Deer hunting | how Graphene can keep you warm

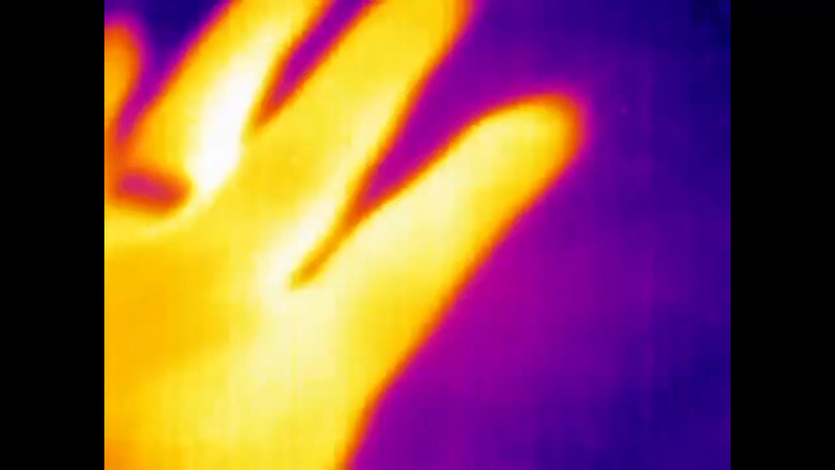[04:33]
so as you can see in just three seconds
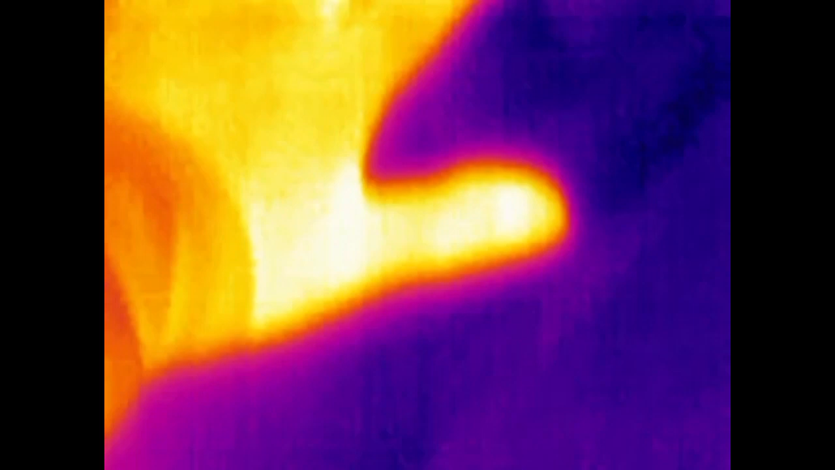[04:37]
this radiates a lot of heat back towards you that's it's
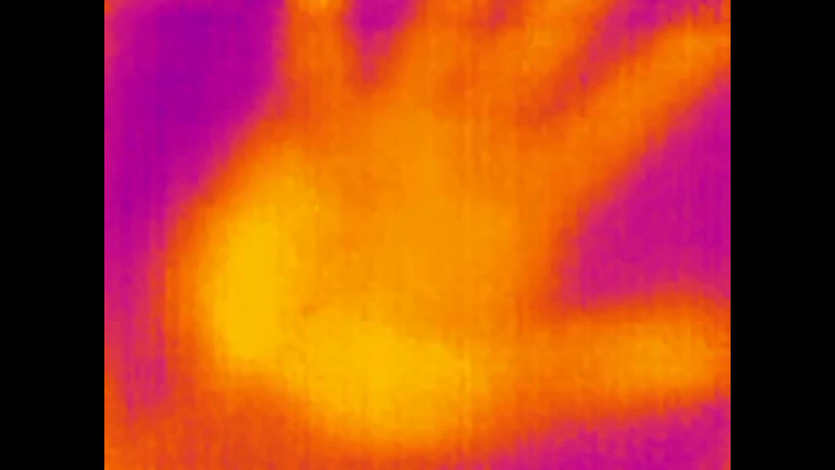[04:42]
pretty cool now watch as I stand outside and my wife uses this thermal unit to see what it looks like when I am wearing this coat and then I open it up when it's about 18 degrees out right now
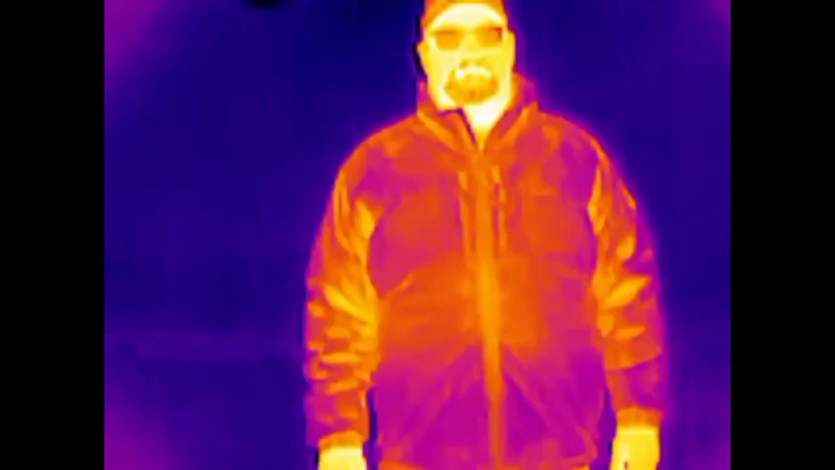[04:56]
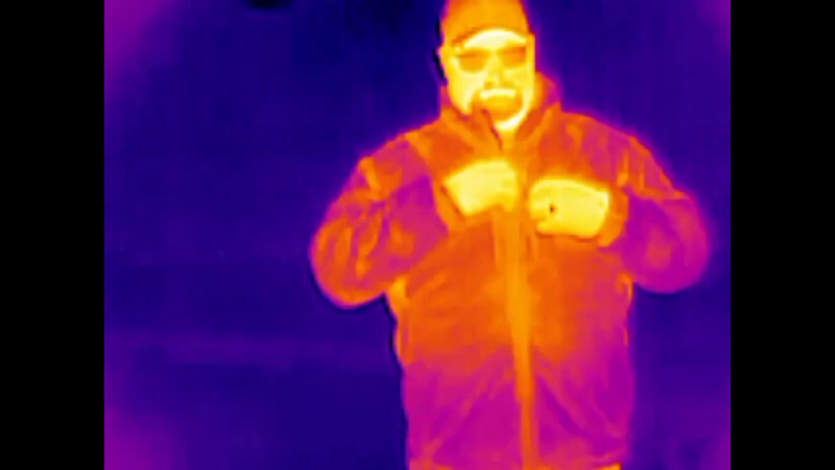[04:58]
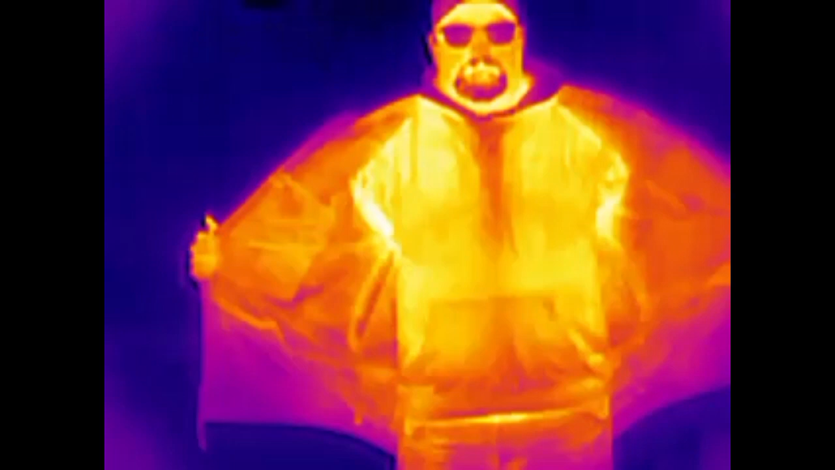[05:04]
so I think you can see why I'm convinced that
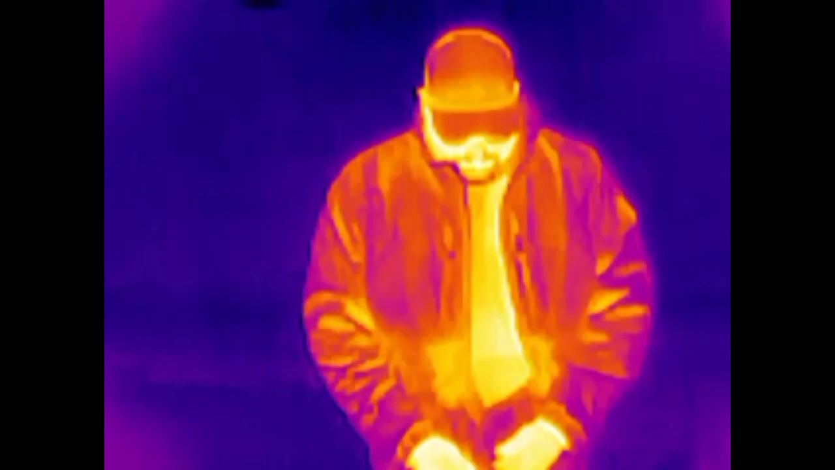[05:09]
this is pretty cool and that this is going to be a real game changer in cold weather hunting and of course you can get it in gloves this